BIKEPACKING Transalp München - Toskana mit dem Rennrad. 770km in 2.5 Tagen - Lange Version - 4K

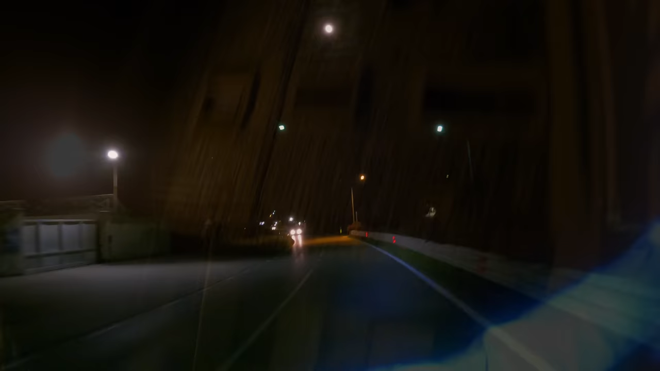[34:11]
Mein Gott, bin ich gerade gut gelaunt. Seht ihr da oben den Mond?